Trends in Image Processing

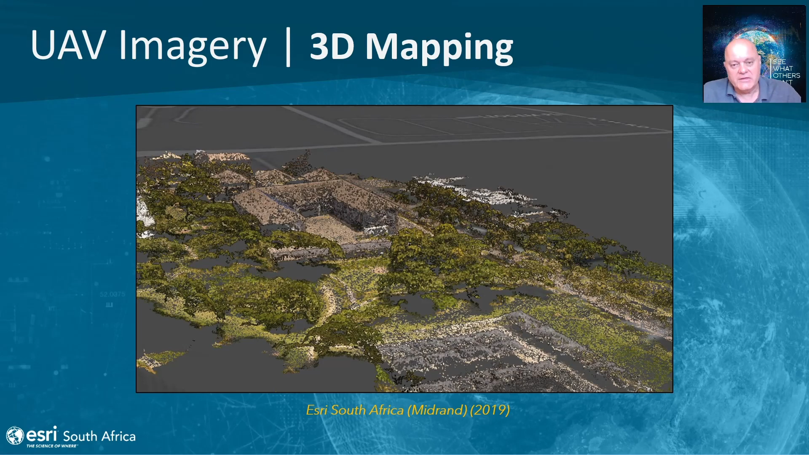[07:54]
Some of the products, or 3D products, we are able to derive from this are, firstly, a point cloud. So, in this case, it's been colorized by the image itself, or this point cloud can be classified into height above the ground, or height above sea level.
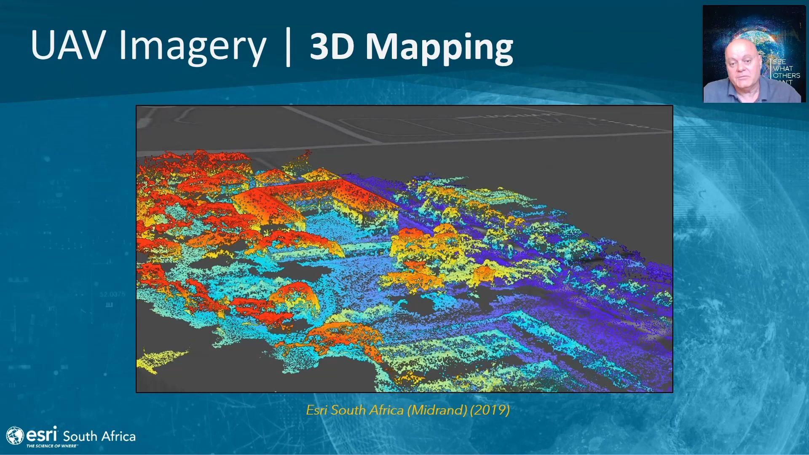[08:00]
And, finally, it can be classified in buildings versus vegetation, tall vegetational trees versus grass. The last 3D product is a textured mesh.
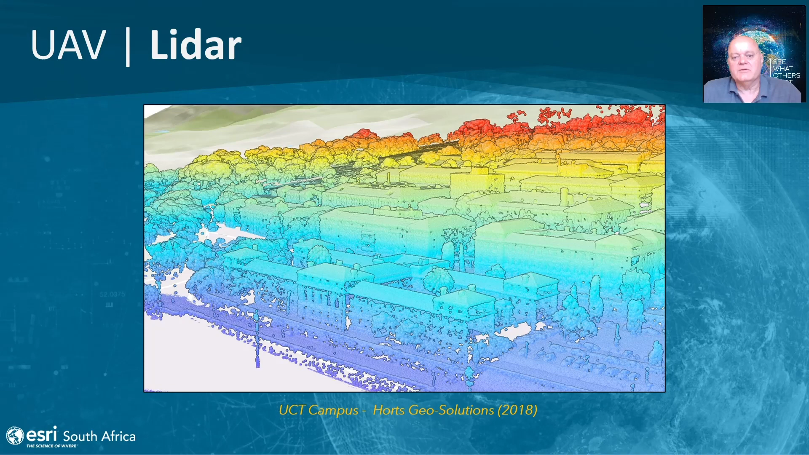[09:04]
In this case, you can see the point cloud colored by height above the ground, height above sea level. I've superimposed an image of the point cloud where they've started to classify ground versus buildings versus vegetation.
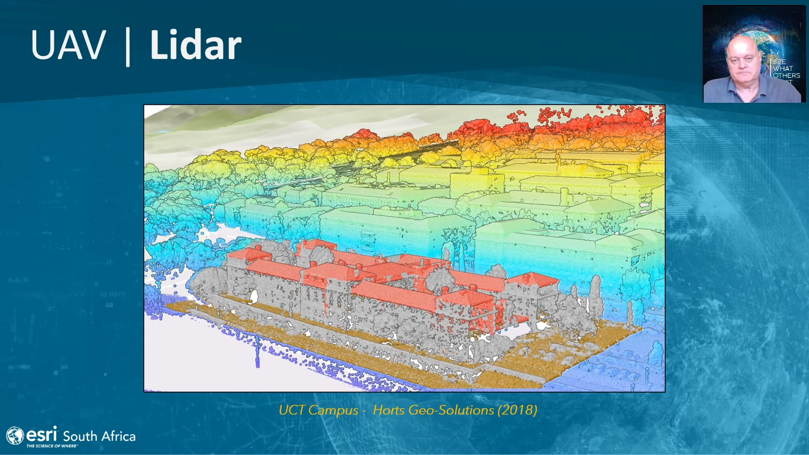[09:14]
Finally, from an imagery perspective, I'd like to talk about the terrestrial imagery, or the horizontal imagery that we spoke about earlier.